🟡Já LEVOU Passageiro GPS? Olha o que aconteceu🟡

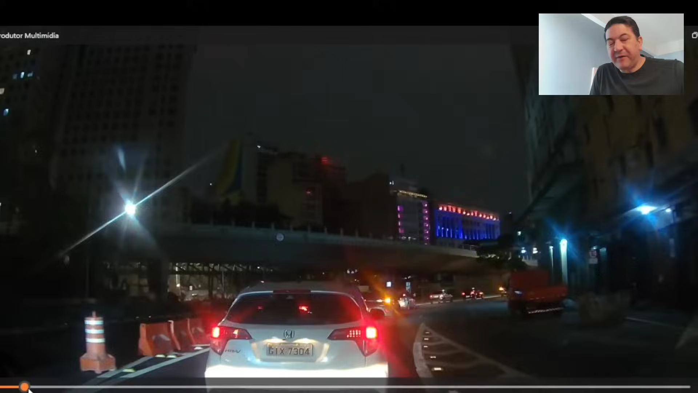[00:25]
Olha aí, eu tava levando passageiro pra Feira da Madrugada, ali na Rua São Caetano. Aí eu tinha que seguir esse fluxo aqui, desses carros que estão à esquerda. Inclusive, aqui nessa placa, olha aqui, Avenida Tiradentes.